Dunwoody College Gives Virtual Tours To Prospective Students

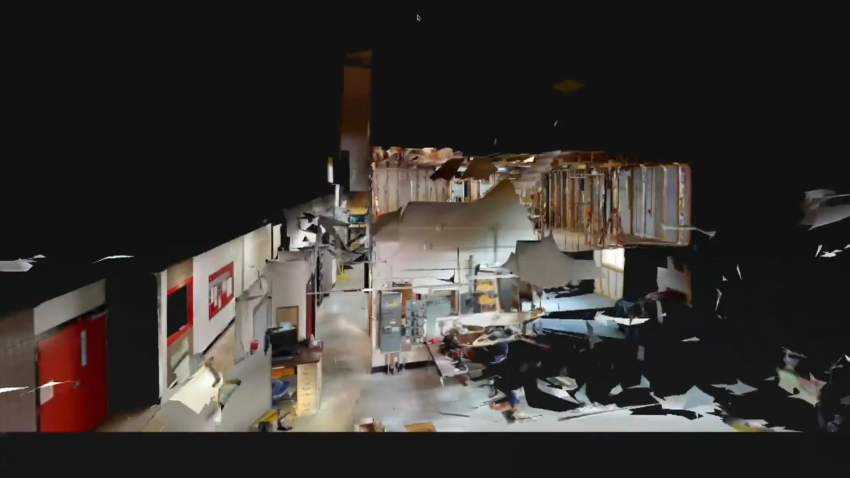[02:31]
And our Bachelor of Architecture students and design students really find that kind of an appealing way to view the space.
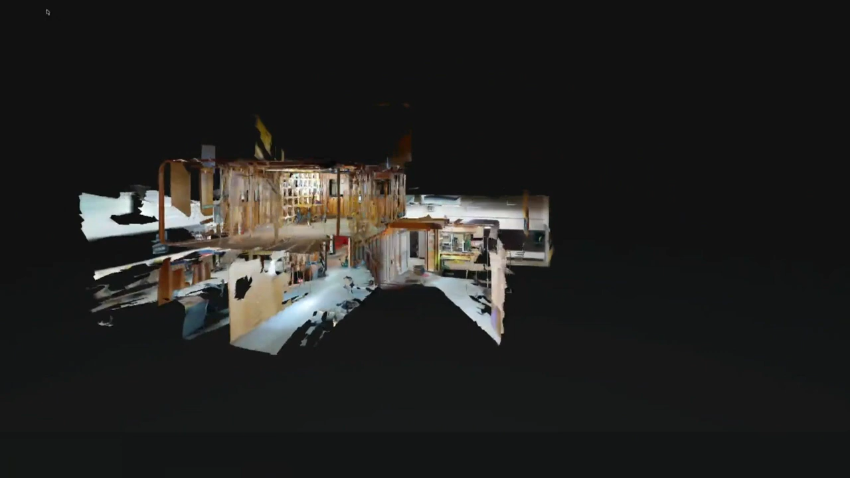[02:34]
We also have a floor plan view that's more of a layered approach.
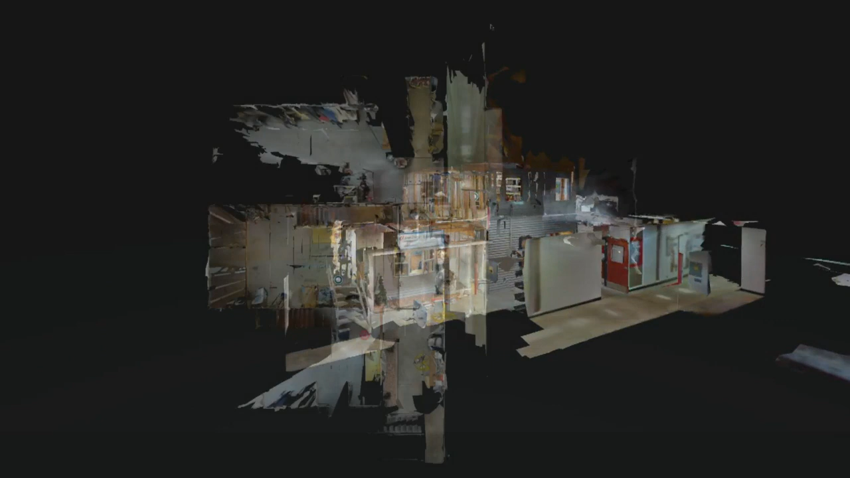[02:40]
And that works really well, of course, in construction, where you're doing a lot of blueprint work. It's very similar to that.